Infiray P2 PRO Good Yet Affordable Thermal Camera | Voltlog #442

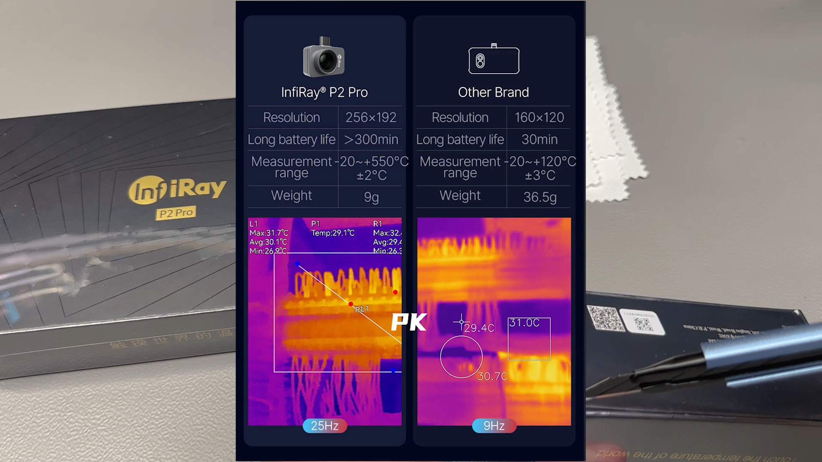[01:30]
it offers a high resolution of 256 by 192 pixels with a 25 hertz refresh rate and a huge temperature range of minus 20
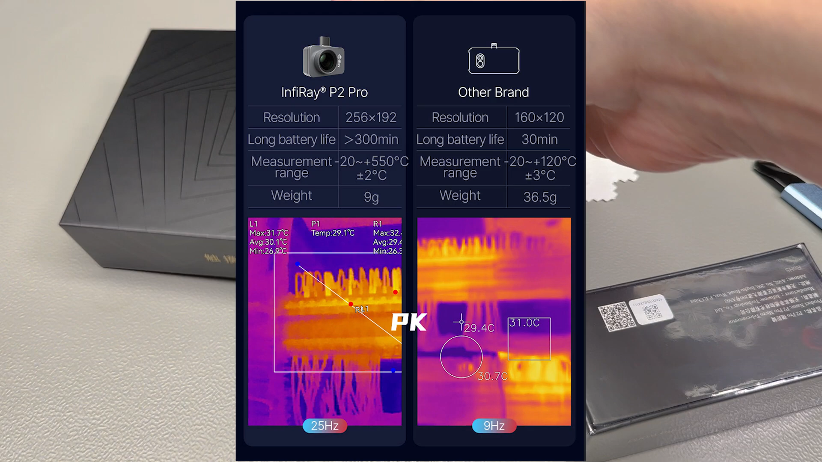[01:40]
to plus 550 degrees celsius and you might ask yourself are there no regulations in place for the refresh rate of these thermal cameras because obviously there
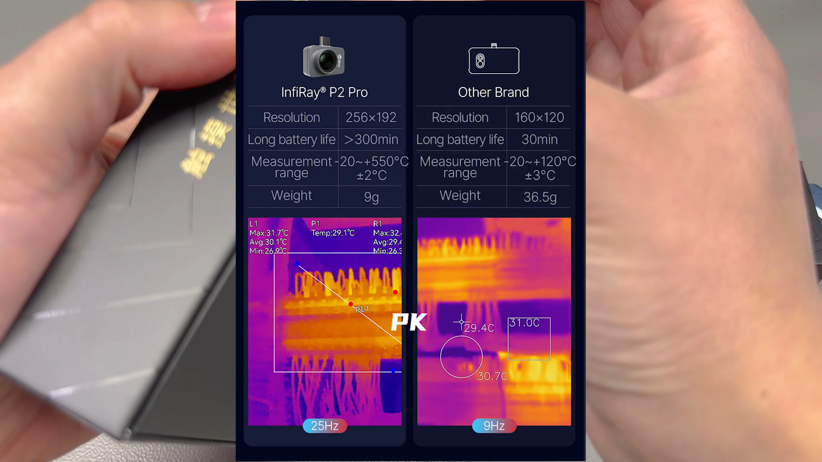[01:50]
is the risk of using them for military purposes and that regulation is only in
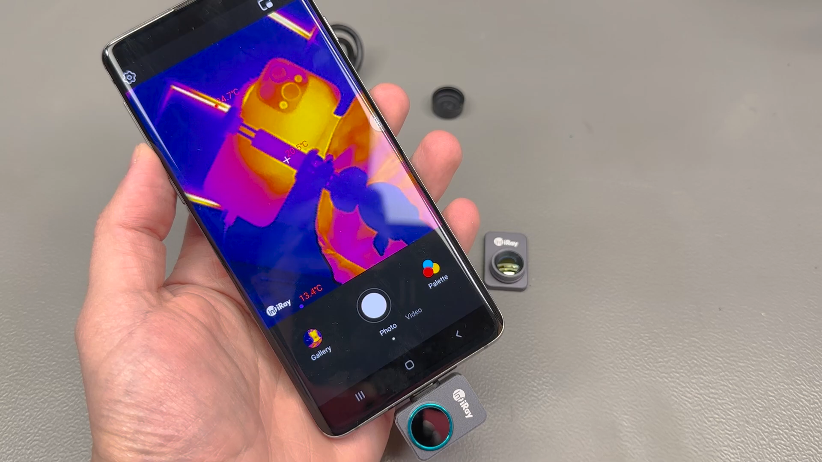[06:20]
this one can after plugging in the camera to your smartphone and allowing permissions for camera access you should be greeted with this image well the same type of image hopefully without my face in it and it starts in the black
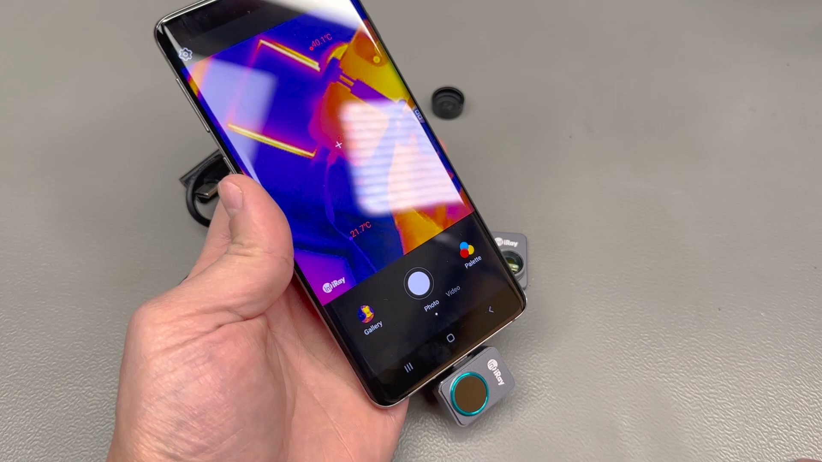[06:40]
red you can immediately notice the uh high uh refresh rate on this camera i have no doubt that uh this is 25 hertz a refresh rate there is a slight delay between me uh moving my hand in front of the camera and uh it updating on screen slightly in order of tens of milliseconds maybe it's noticeable but not bad as in preventing you from properly using the camera and there are other color uh palettes to choose from i personally only use iron red and i would
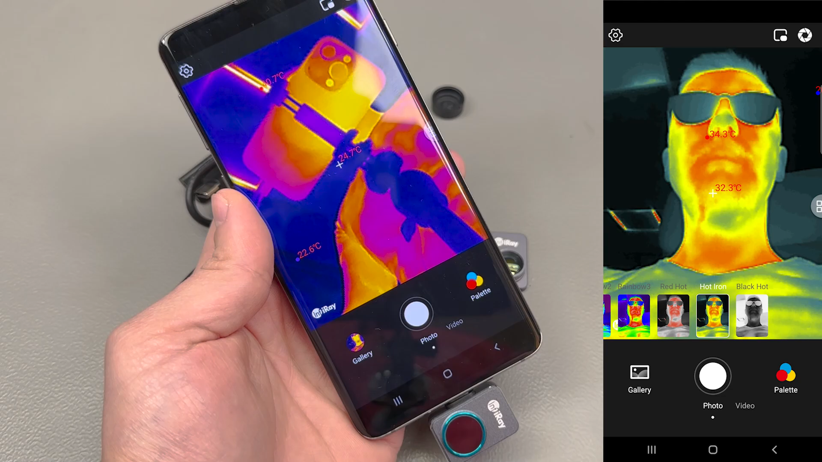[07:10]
be curious if you own a thermal camera let me know in the comments below if you find the other palettes
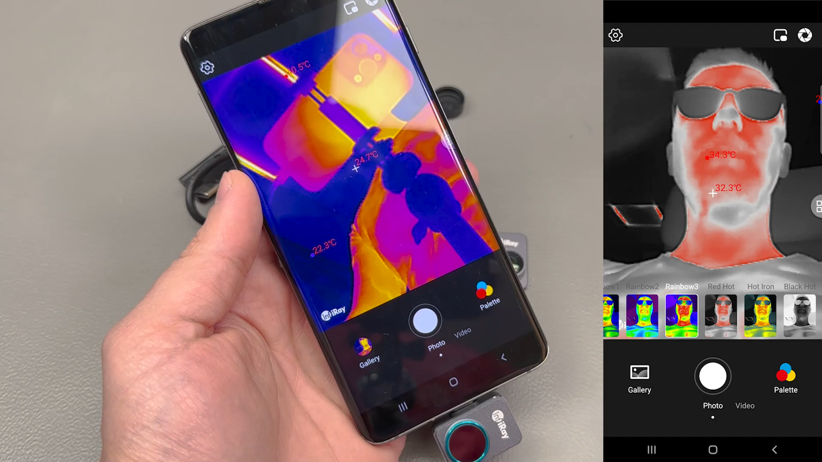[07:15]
useful myself i don't
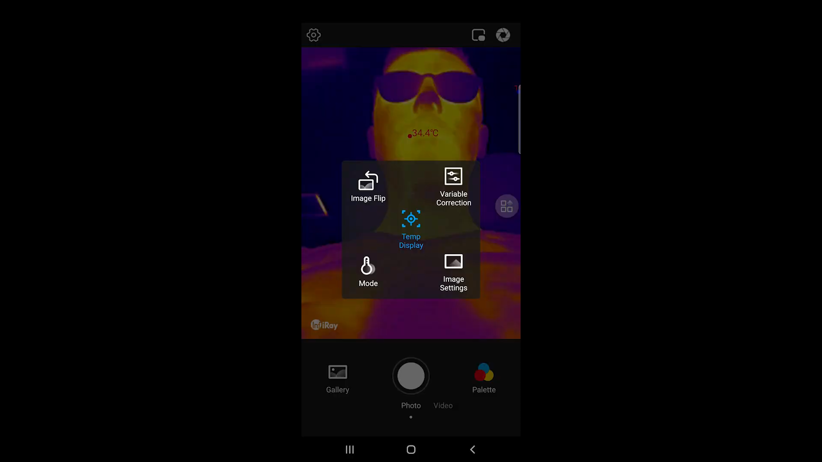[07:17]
it's got the usual options you would expect for example in this correction menu you get access to settings like emissivity object distance and ambient temperature which is something you don't typically see on other cameras they would typically measure it
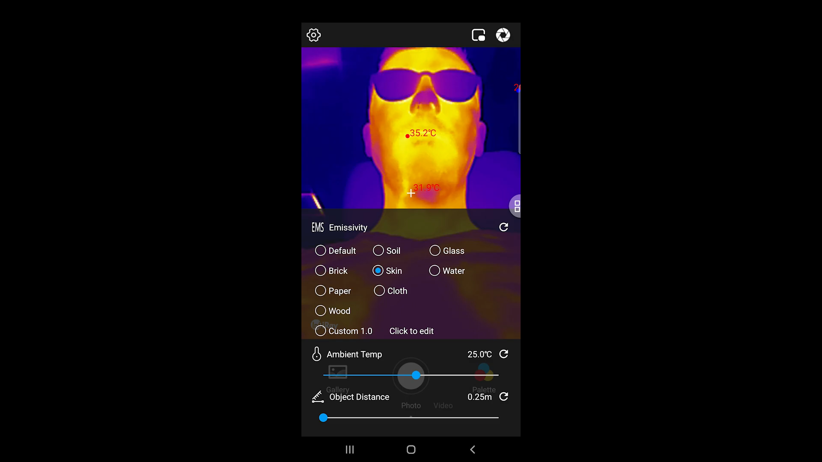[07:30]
internally not ask the user to provide it but this offers you this flexibility in the image flip menu you find options like orientation you can flip or rotate
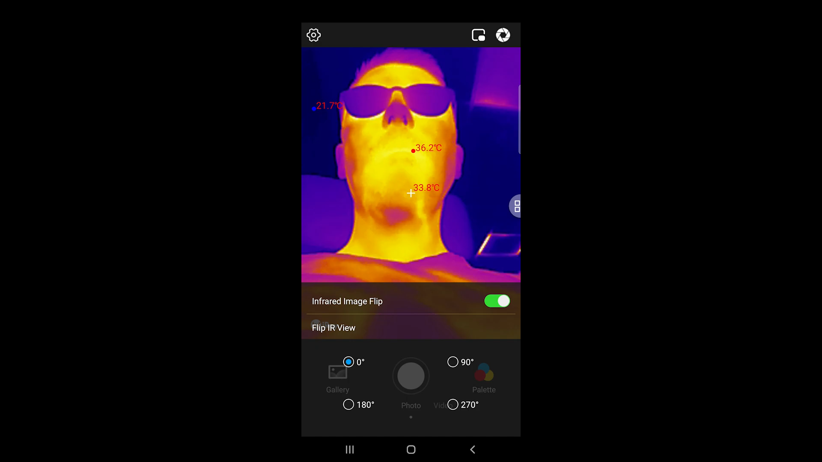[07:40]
On screen: spot 33.8°C
or mirror the image i just find the rotation option very useful because you might be inserting this camera for inspection into some weird uh
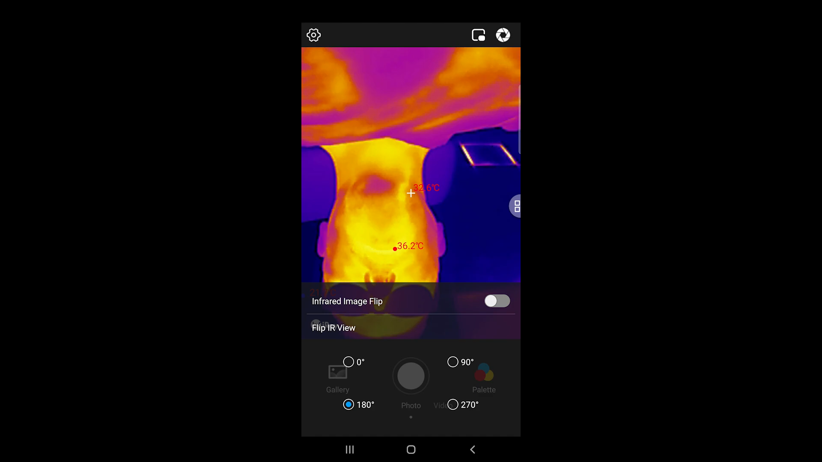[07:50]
angles and rotating the image could be very useful in the mode menu
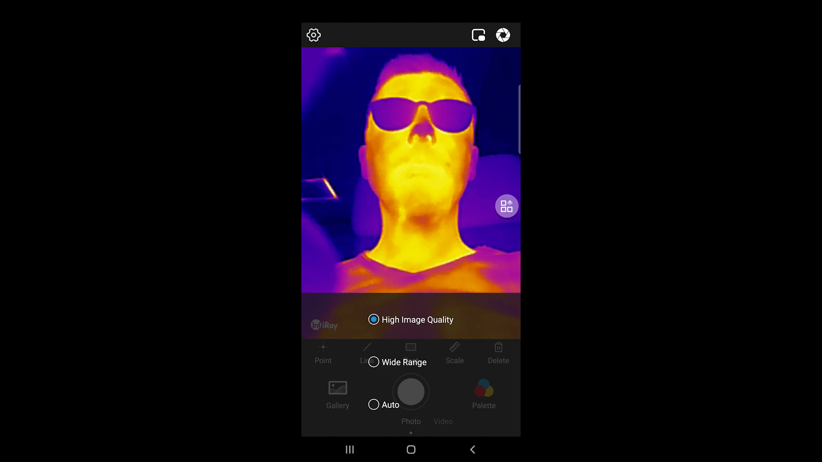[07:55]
you get three options high image quality wide range and auto so wide range mode actually
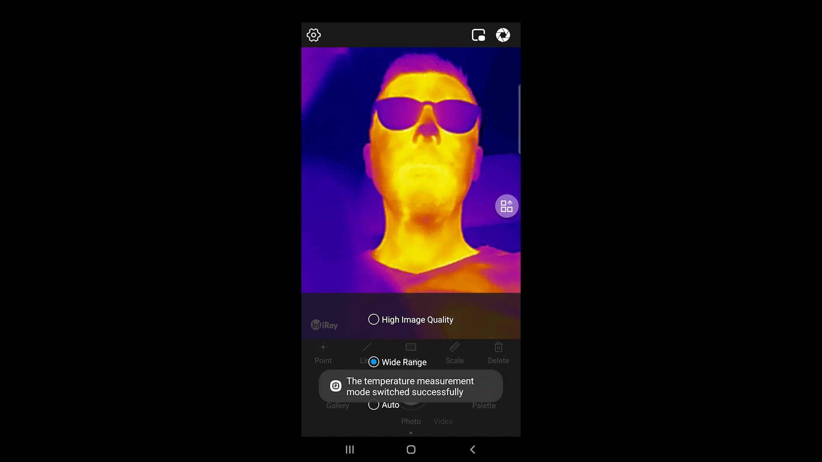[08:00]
enables measurements up to the full range of 550 degrees celsius while high image quality limits it to something like 200 degrees but it boosts image quality and you get
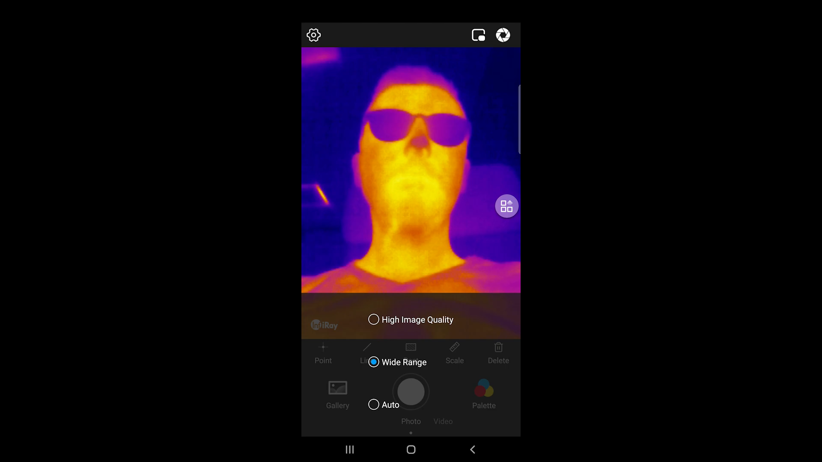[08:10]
much less noise in the in the image and i guess auto mode just switches between these two automatically when there is an object hotter than 200 degrees celsius in the image
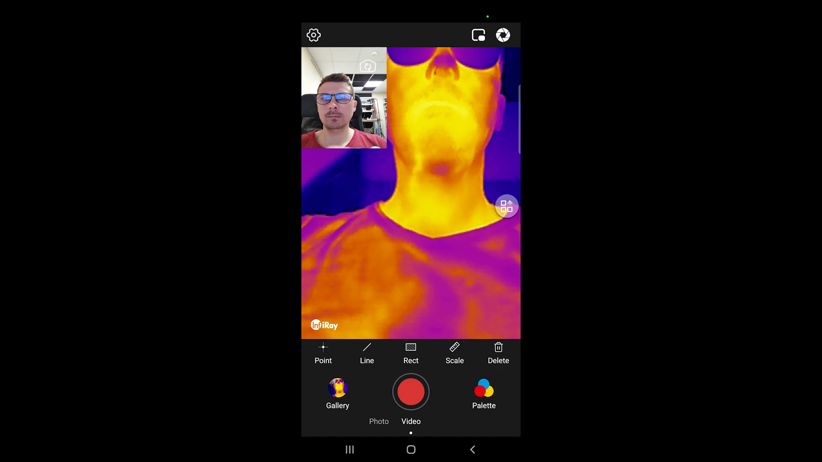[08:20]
it doesn't do any image merging with the phone camera as you know general
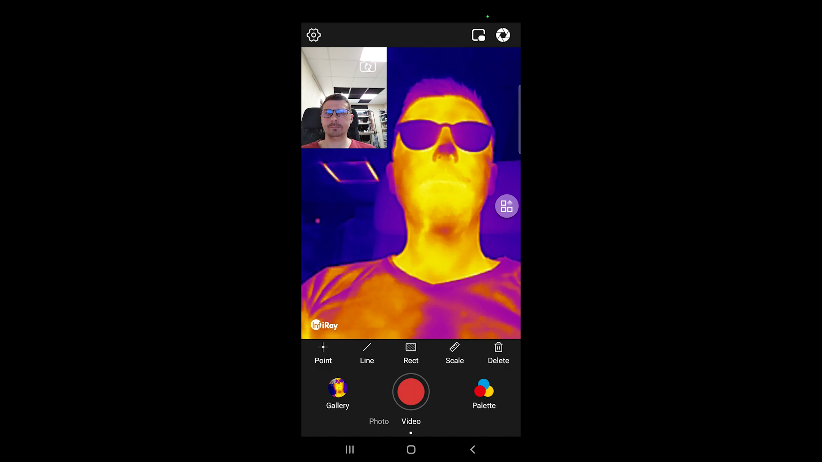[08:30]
orientation but yes i do agree that image fusion like you get on a flare camera is much more useful to have in terms
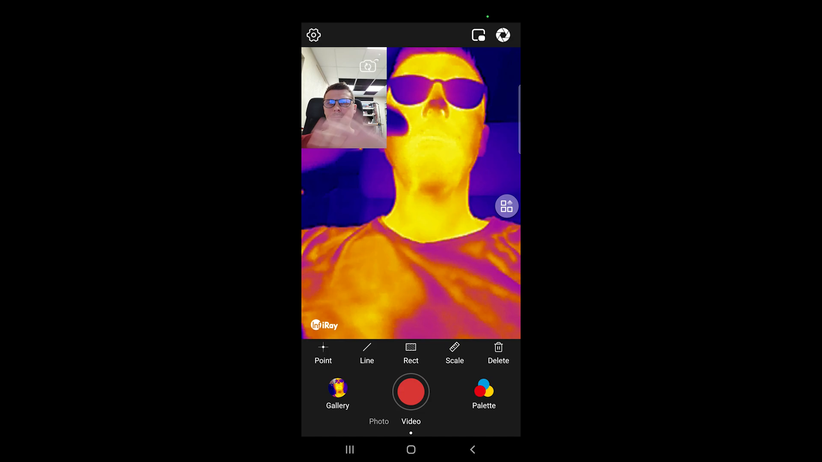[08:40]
of temperature measurements you get a couple of modes with a few different options in basic mode it picks
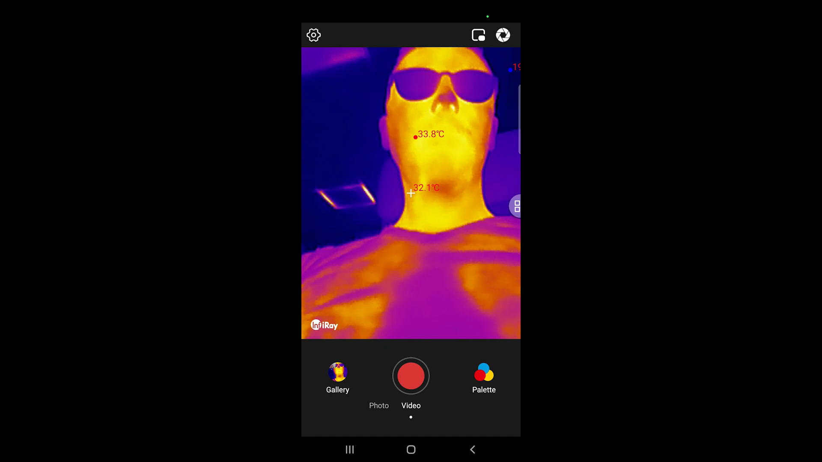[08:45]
up the min max and target point temperature and shows them on screen but if you want